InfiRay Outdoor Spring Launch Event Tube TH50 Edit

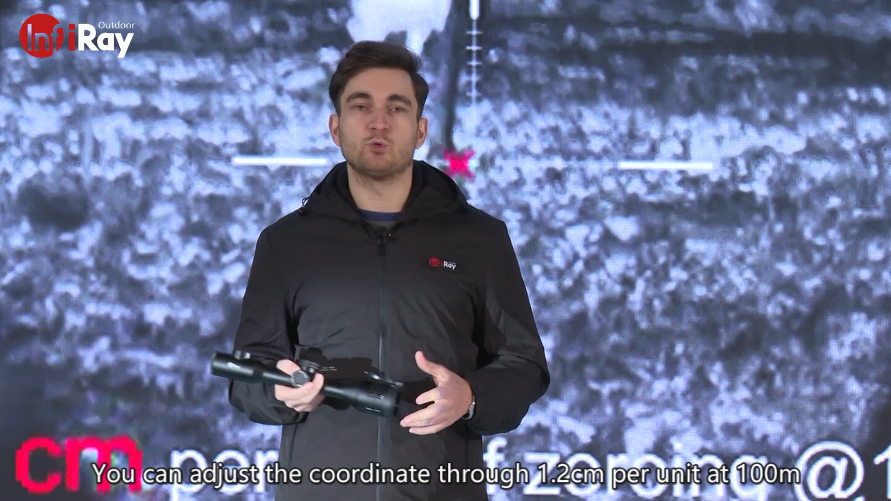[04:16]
You can adjust the coordinates through 1.2 cm per unit at 100 meters. Each scale unit is smaller.
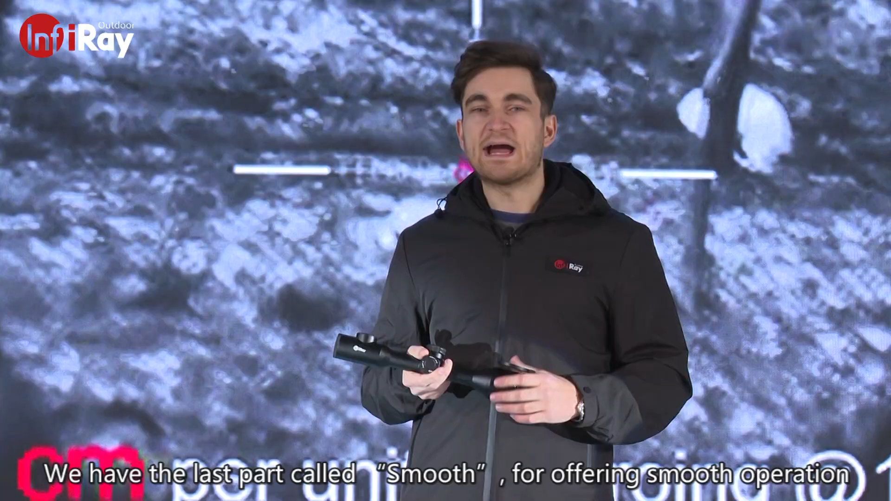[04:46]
We have the last part called smooth for offering smooth operation.